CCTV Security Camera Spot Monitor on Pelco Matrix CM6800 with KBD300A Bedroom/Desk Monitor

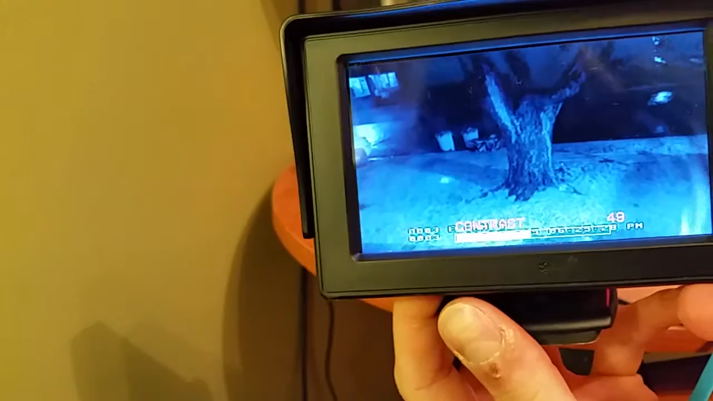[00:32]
contrast color English mode and some of them you can flip how the how the video is shown this one I don't think you can do it
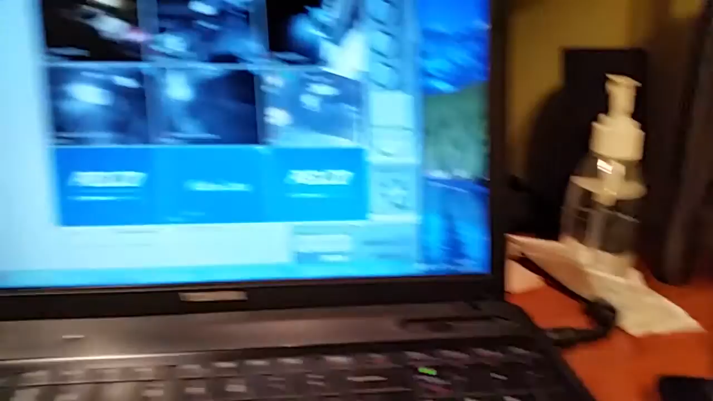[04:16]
here is the web client so you can see that there's the cameras here doing their little
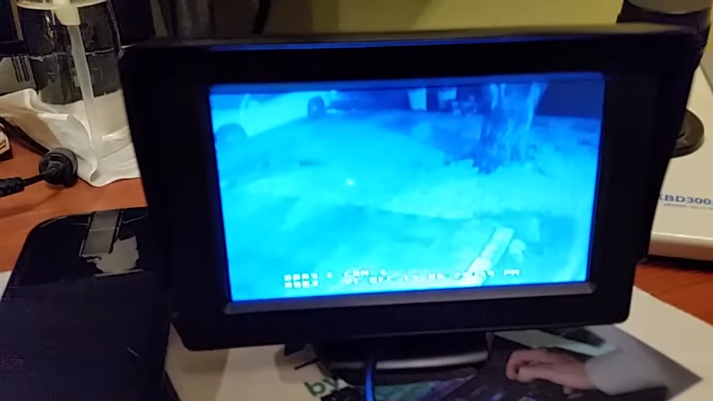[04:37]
now we can cycle through the cameras over here next there's the backyard